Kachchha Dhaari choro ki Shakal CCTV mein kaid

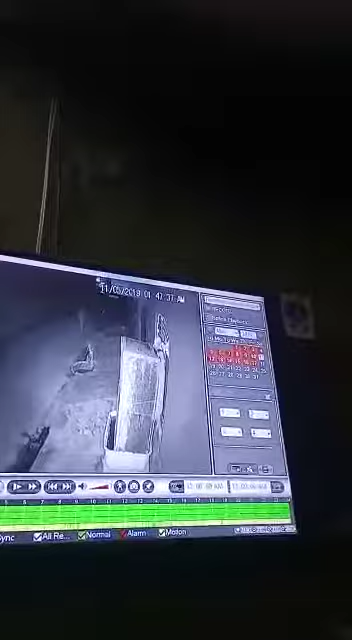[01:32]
नहीं वो तो तीसरा आवे हो भाई जल्दी तो भाई तीसरे उगे जी